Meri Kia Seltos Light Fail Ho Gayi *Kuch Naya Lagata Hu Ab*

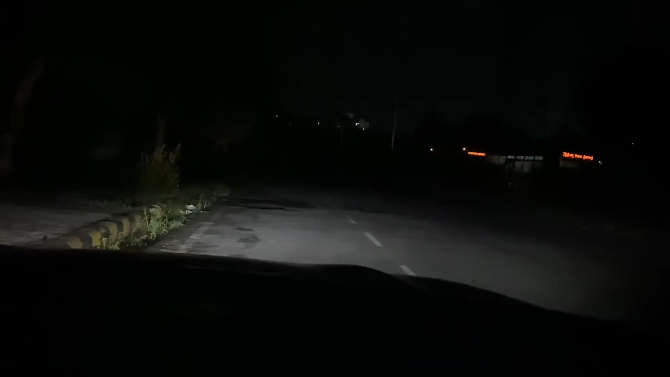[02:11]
आपको फाइदे मंद है की नहीं है, तो यह आइस क्यूब नो डाउट मैंने डियारल्स की जैसे इसको लुक दे रखा है,
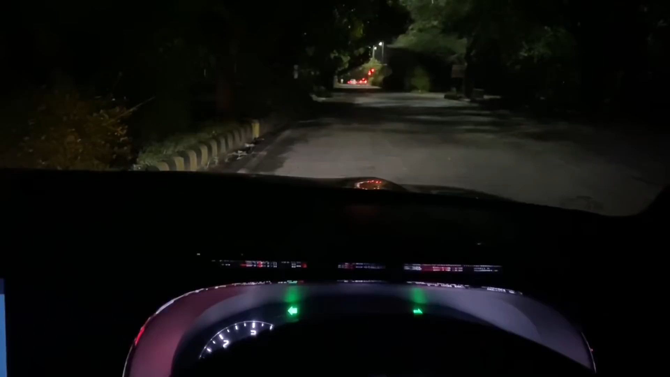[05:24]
अप है वो अपग्रेट करूँ वो लाइटिंग में लगाता हूं या फिर कोई अलग तरीके का अपग्रेडेशन करता हूं लेकिन मैं प्लान किया हूए कि कुछ जबरदस वाला जो अपग्रेशन हो आप लोग लेकिन
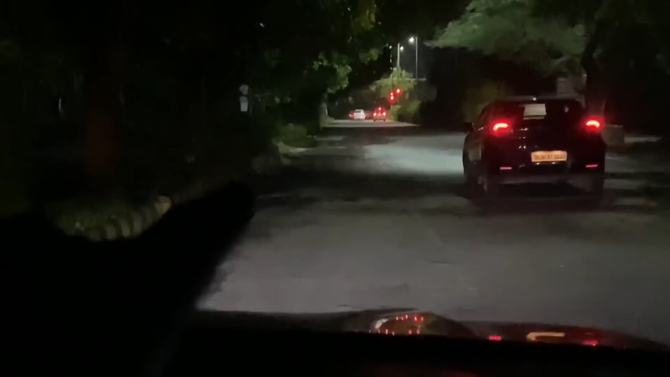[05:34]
अगर आप लोग देखोंगे ना � 4300 Kelvin में जो पीली लाइट में ही होता है उसमें HID लगाँगो कौन सा ब्रैंड लगाँगो उसके लिए आप लोग वेट करना और अभी आप लोग ने यह लाइटिंग अला रिस्पॉंस देख लिया ना देखो भाई यह on high beam low beam high beam low beam तो आप लोग के साथ जो है रिस्पॉंस जरूर शेर करूंगा और यह बताना जरूरी था है किस सीधे कंक्लूजन